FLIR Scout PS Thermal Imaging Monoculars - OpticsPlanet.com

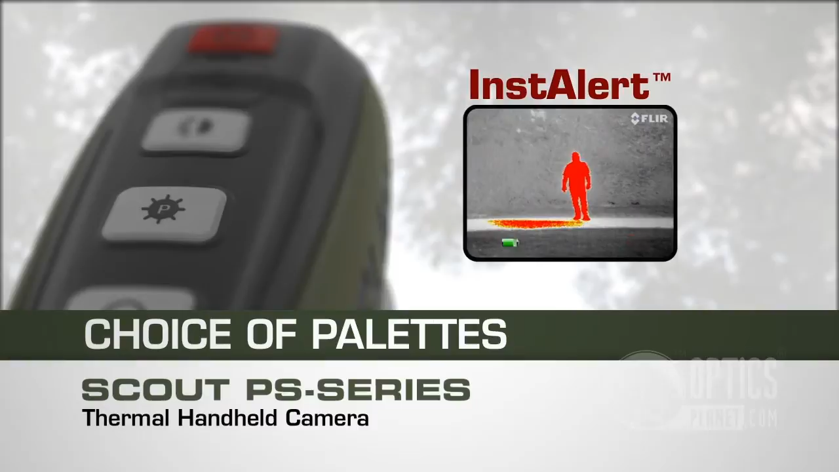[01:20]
Really beneficial in a cluttered scene or at extreme distances to help you find exactly what you're looking for quickly and easily. So, that's available in all the Scout lines, the TS series and the small PS.